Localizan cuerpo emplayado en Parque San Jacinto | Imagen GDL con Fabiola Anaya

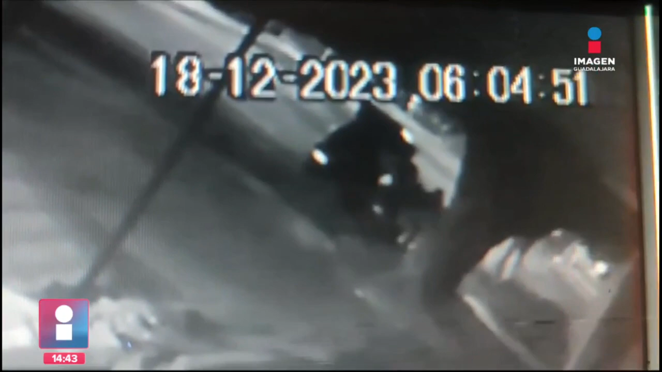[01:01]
En redes sociales circula un video en el que presuntamente se aprecia cuando dos sujetos se bajan de un vehículo sedano oscuro y abandonan el cuerpo en el sitio.